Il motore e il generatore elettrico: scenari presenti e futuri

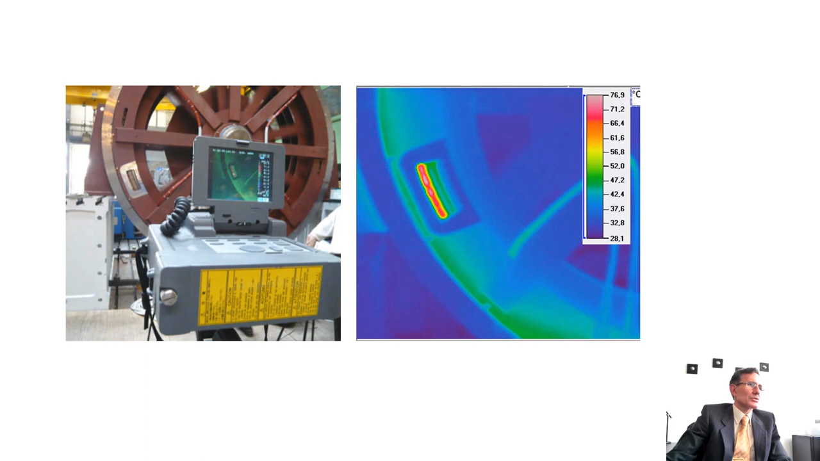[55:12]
On screen: scale top 76.9°C, scale bottom 28.1°C
sulle macchine comprese anche i test di tipo termico per esempio è stato pensato in anticipo qui si vede stata realizzata una finestrella sulla parte diciamo
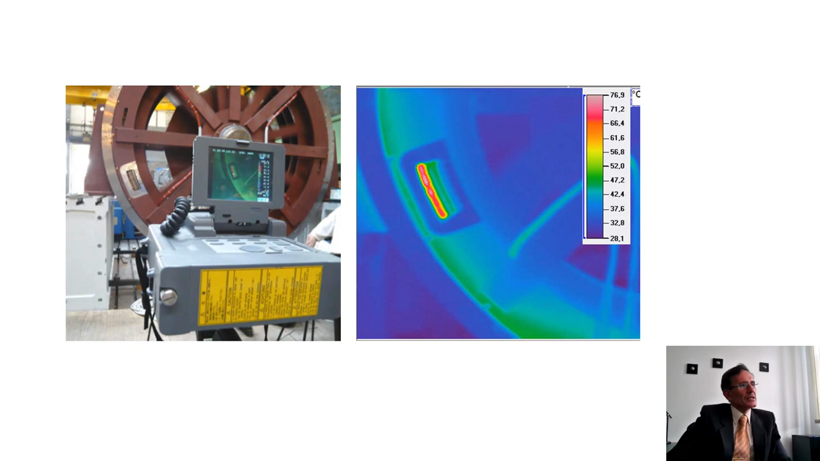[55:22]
On screen: scale top 76.9°C, scale bottom 28.1°C
statorica sulla parte diciamo di involucro metallico che richiude lo statore per monitorare tramite una termocamera la temperatura delle parti interne in modo tale che tutto il funzionamento della macchina costruita riflettesse in effetti le previsioni o le predizioni che sono state fatte durante la fase progettuale di simulazione